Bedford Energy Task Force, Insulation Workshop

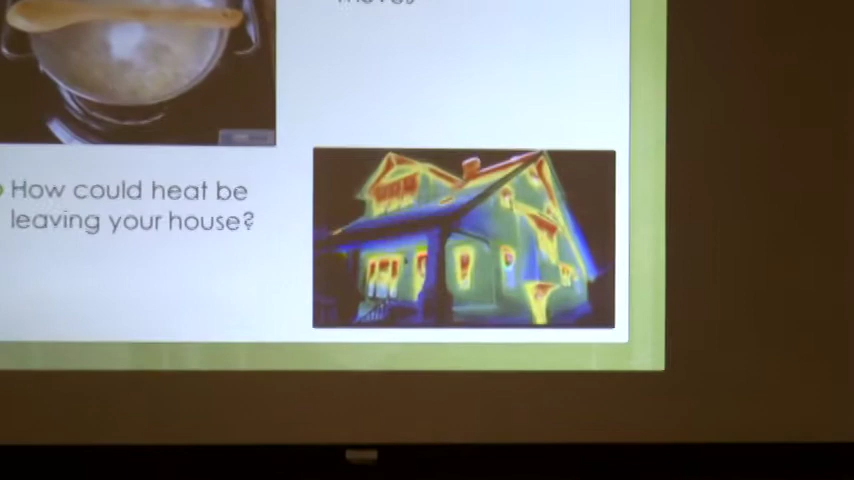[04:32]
And you can see also that... Red is warm. Yeah. So those are the parts of the house that are warm.
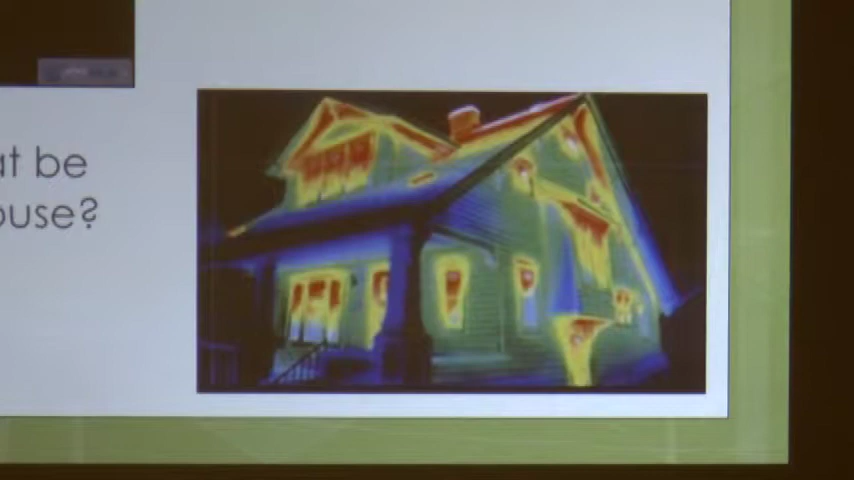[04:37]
And what that means is the house itself isn't warm. You put heat in that house and now it's leaving the house.